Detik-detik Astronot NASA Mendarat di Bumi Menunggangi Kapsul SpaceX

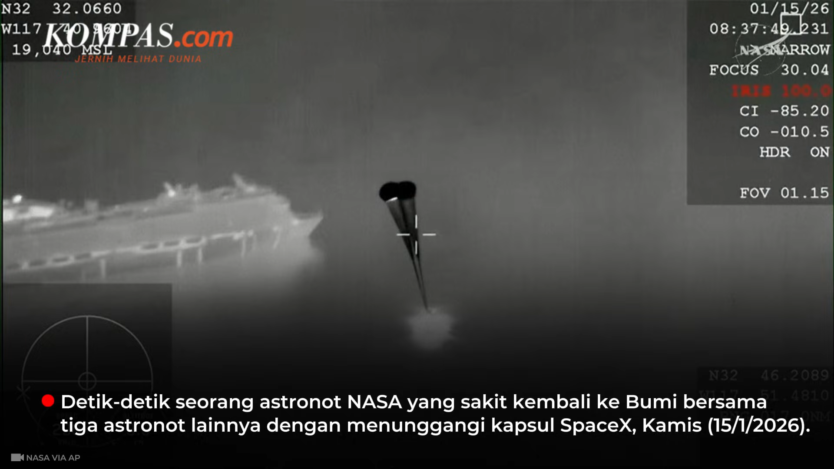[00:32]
kind of a cool shot I think we had the recovery vessel in the background there just momentarily
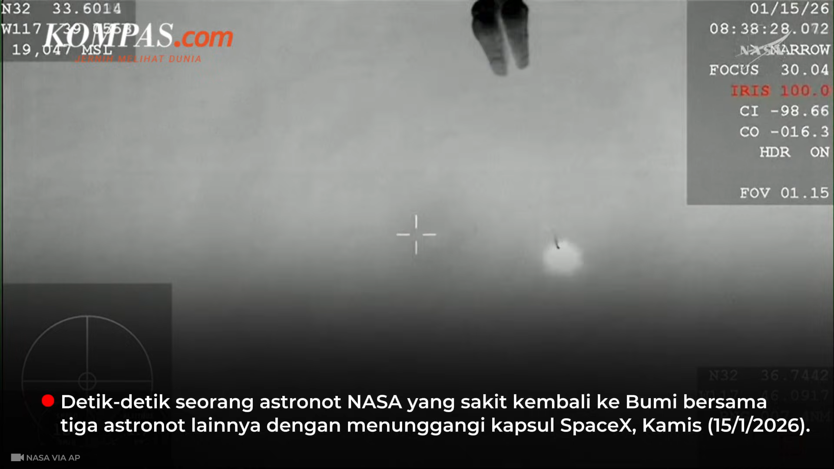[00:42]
there we can see visual confirmation of deployment of the four main these
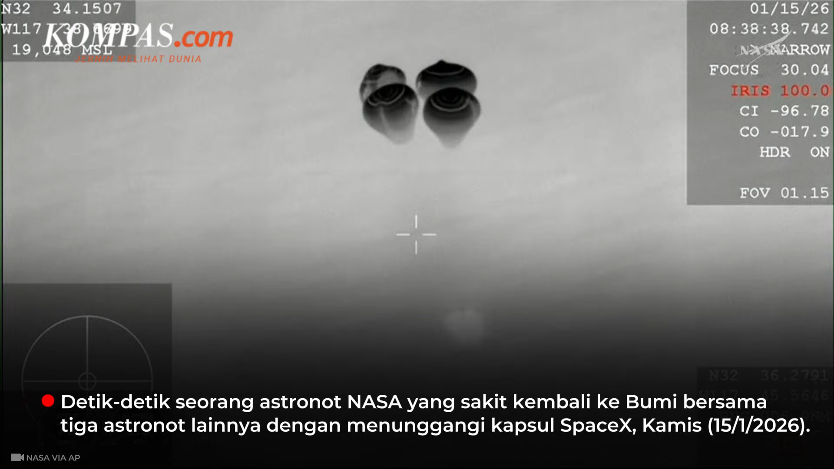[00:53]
main parachutes help decelerate the spacecraft
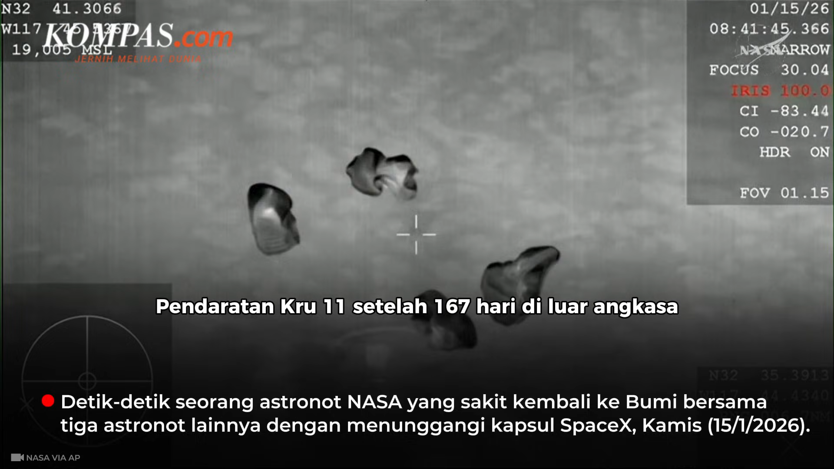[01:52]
splashdown of crew 11 after 167 days in space dragon and NASA astronauts Zena Cardman and Mike Fink Kimya Yui of JAXA and Roscosmos cosmonaut Oleg Platinov are back on earth